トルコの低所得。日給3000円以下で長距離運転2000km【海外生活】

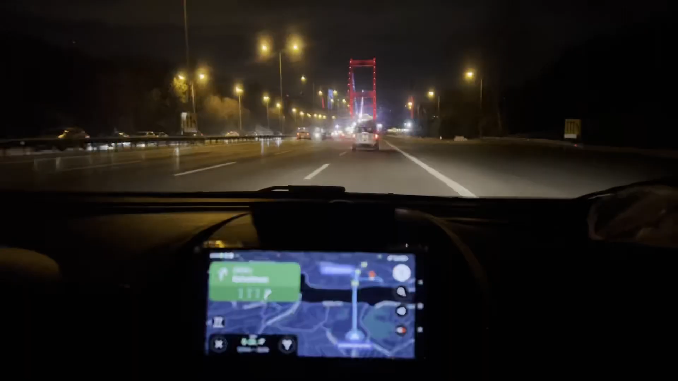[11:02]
はいようやくねイスタンブル戻ってきましたね この橋が見えるとねイスタンブル戻ってきたっていう感じで今夜の11時なんですけれども 明日ねまた県外に出発する
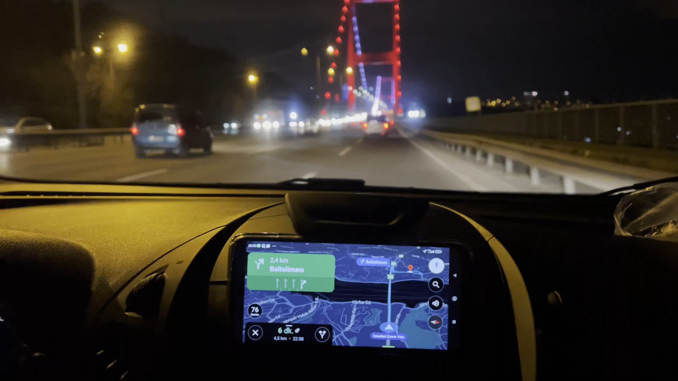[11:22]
のでその映像もね撮っていきたいかなと思いますそれではみなさんおやすみなさい また明日
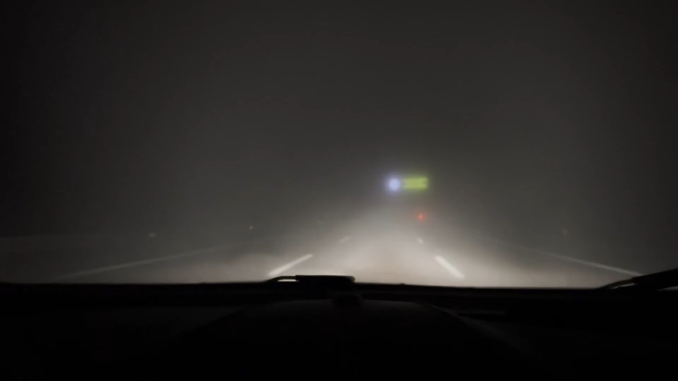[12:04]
はい 休憩所見えたのでここで休憩したいと思います